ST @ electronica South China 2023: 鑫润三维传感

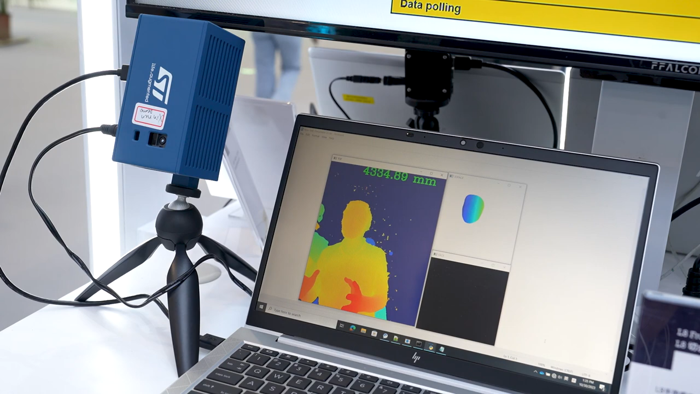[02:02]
第三个功能我刚刚说的是深度图叫点云图也就是说我现在离它的距离大概是这么多的毫米那这样子啊这样这样这样啊就是显示的颜色不一样126 130毫米的样子啊靠的近远也就是说给大家一个点云的信号然后我们这个产品大概是54万像素啊是市面上是比较精确的像素比较高的这是第三个功能然后第四个功能呢就是刚刚说的那个骨骼检测大家看到没有看我的手这样这样对吧它有一个骨骼的概念就是